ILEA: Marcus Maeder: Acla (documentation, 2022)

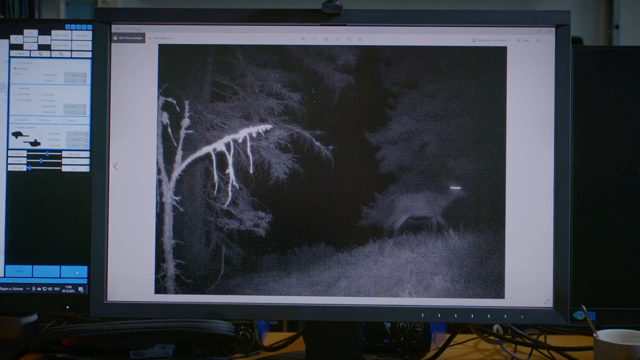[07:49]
Natürlich eben durch diese Infrarotblitze entsteht halt wirklich auch etwas sehr Grafisches oder Fotografisches.
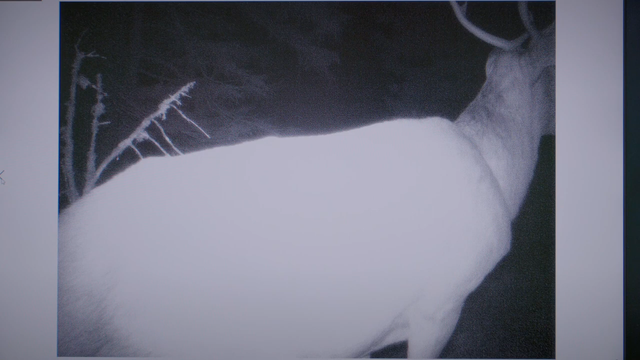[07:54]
Das ist die überbelichtete Flechte, quasi strahlt dann. Eine ganz andere Körperlichkeit auch entsteht.